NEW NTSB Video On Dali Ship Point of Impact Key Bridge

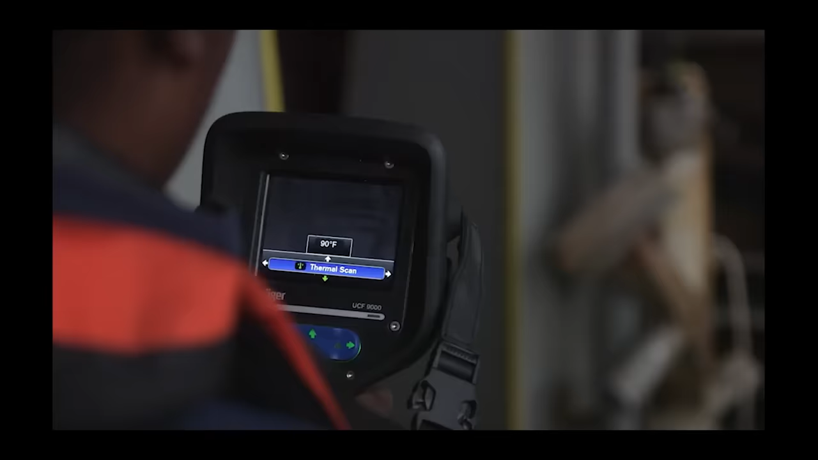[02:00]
They're either doing lidar or they're doing a thermal scan. There's a possibility maybe they're doing some infrared but you can see the laser dot.